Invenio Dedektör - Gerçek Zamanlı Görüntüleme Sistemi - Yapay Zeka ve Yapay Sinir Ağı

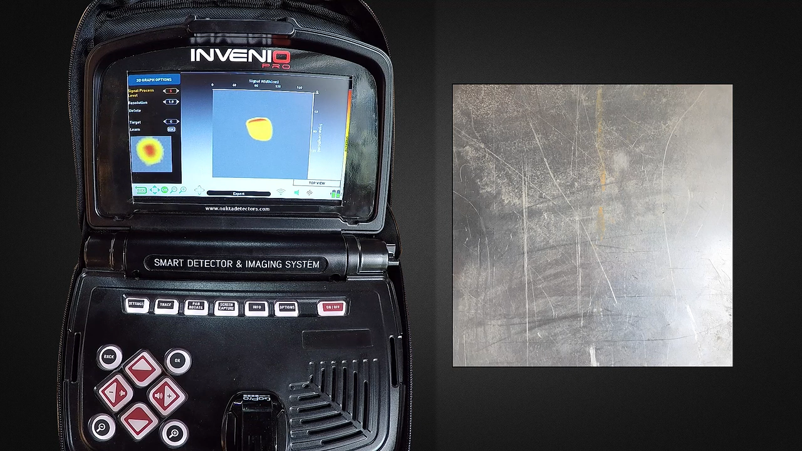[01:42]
seviyeyi sinyal işleme seviyesinden seçiniz. Daha sonra aşağıya OK tuşuna basarak hedefi seçiniz. Hedef yeşil ile gösterilecektir.